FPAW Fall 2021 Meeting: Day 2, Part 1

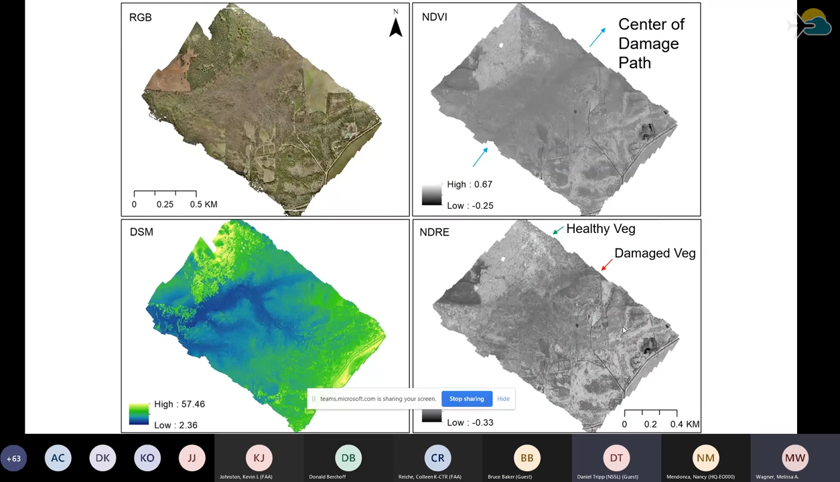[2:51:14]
is similar to the NDVI, but instead of using the near-infrared band, it shows the red edge band. And this captures a slight more variability in the damage based off its sensitivity to chlorophyll content. And this is just another result showing from the previous slide. So this is just taking, uh, showing some of the values that across the, across the damage path.